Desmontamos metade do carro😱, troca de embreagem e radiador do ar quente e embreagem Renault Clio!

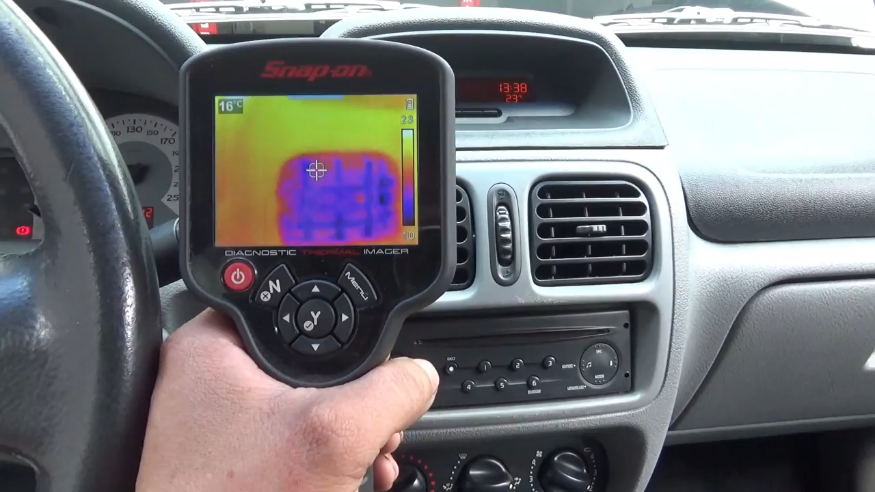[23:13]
On screen: spot 16°C
Tá ali, vamos ver, né? Tá lá embaixo, tá bonita. Vamos ver ali. 13 graus, 12 graus. Tá indo, devagarinho, mas tá indo. Tá tímido, tá tímido, né?
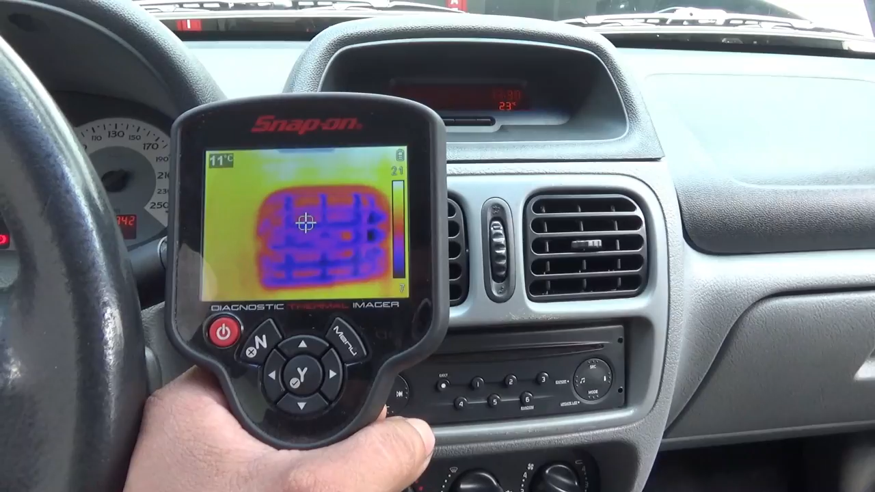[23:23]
On screen: spot 11°C
Vocês viram que tá gelando, ó. 11 graus, tá caindo pra 10 daqui a pouquinho. Ó lá, ó. Ó, tá esfriando a tela, tá vendo? 10 graus.
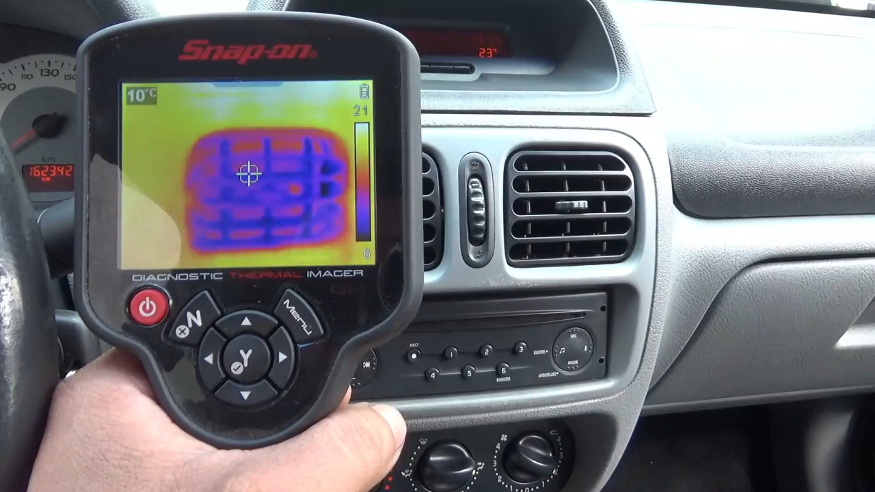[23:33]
Agora vamos partir para a ignorância. Ó, temperatura do motor gelada ainda, tá?
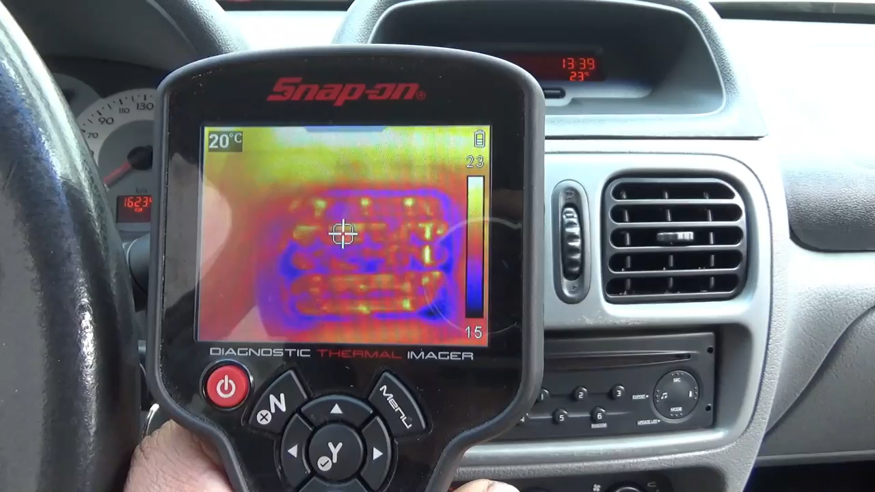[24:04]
E olha como vai mudando a... A tela ali, ó. Vai mudando a cor da... Da galeria. 21 graus. 22 graus. Vamos acelerar o carro pra esquentar mais. E aí, ó.